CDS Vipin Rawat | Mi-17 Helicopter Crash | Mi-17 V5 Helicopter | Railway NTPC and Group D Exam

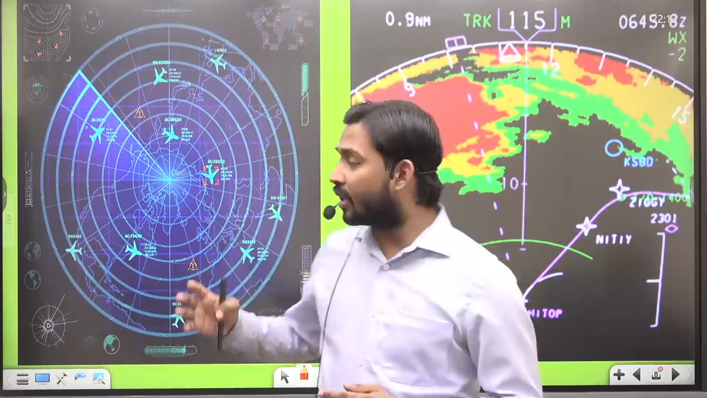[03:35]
एडवांस रडार सिस्टम को लगाए गया है ऑन बोर्ड वेदर रडार को लगाए गया है कि
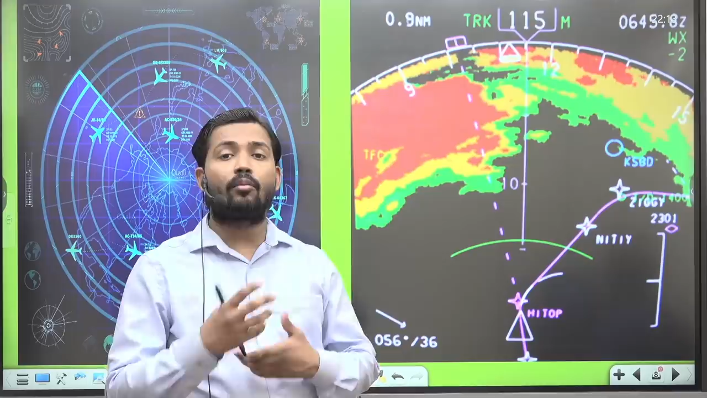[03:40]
मौसम कैसा है उसके इधा पे भी जानकारी दीजा हाला कि प्रथम तो यही कहा जरा है कि यह जो बीमान दुरगटना हुए इसके पीछे मौसम खराब को